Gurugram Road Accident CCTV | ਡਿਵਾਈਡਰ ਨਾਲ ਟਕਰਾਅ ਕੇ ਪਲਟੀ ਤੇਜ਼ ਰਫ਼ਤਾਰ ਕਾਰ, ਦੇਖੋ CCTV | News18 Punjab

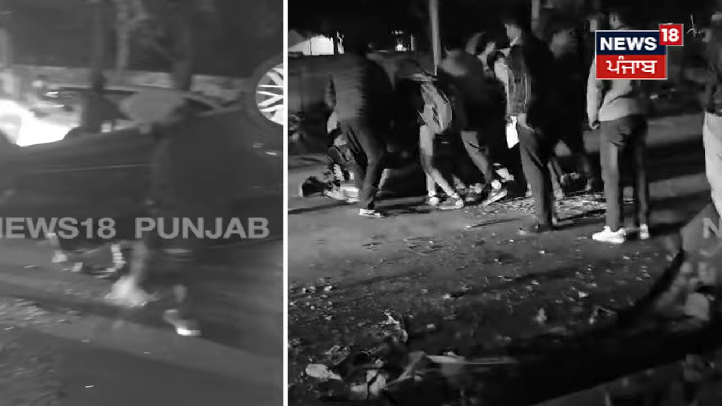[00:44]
रफ़तार कार आरी सी पर इज़़ा संतूलन विगड जाना है जिस कार ने अगे जाके एक डिवाइडर नाल जा टकरों दिया है ते हे पल्ट जाना है ते होण मोके दे CCTV सामने आया है
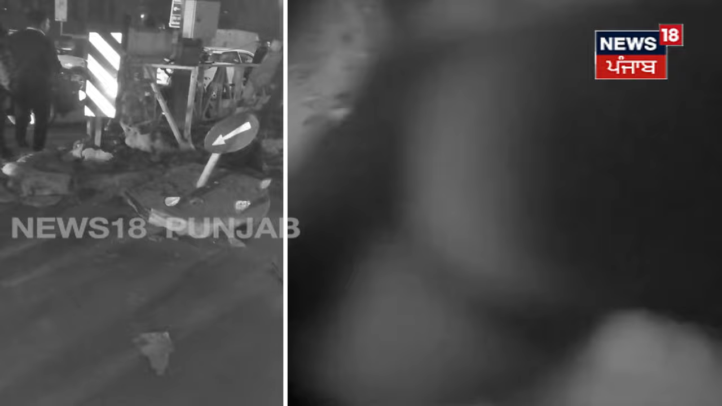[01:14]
मामला गुरु गुरु ग्राम तो सामणे आया है जिते तेज रवतार कार दा कहर वे कनु मिले तो उत देविचे हे कार अपना संतूलन खोदेन दिया क्योंकि ये हे रवतार देविचे जारी हों दिया जस कार ने हे